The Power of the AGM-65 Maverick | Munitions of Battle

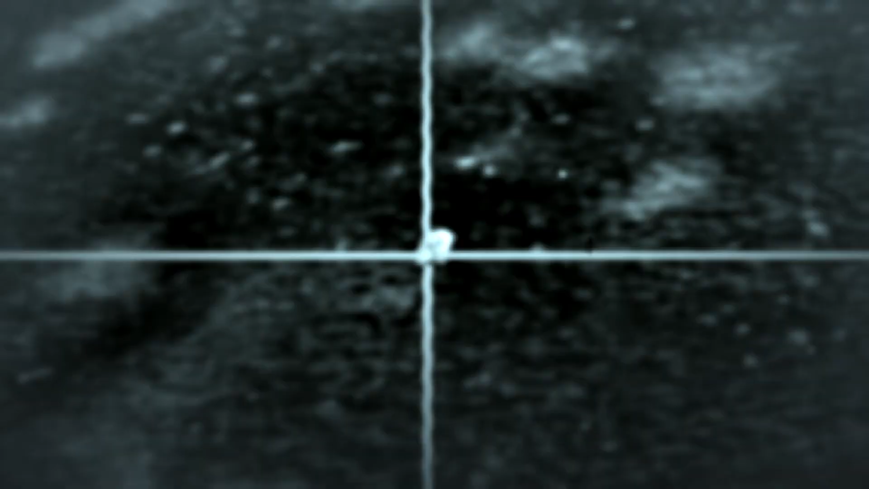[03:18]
This is the same seeker that was used on the AGM-84H SLAM cruise missile,